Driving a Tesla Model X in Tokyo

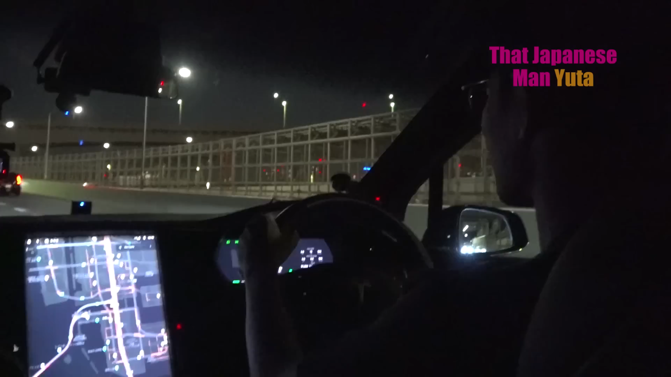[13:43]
okay so this is a highway which means look at the rainbow bridge and there's traffic let's try making a main change it's a bit okay it's a bit tricky right oh it goes pretty fast i'll try the maintenance apply slight turn force to confirm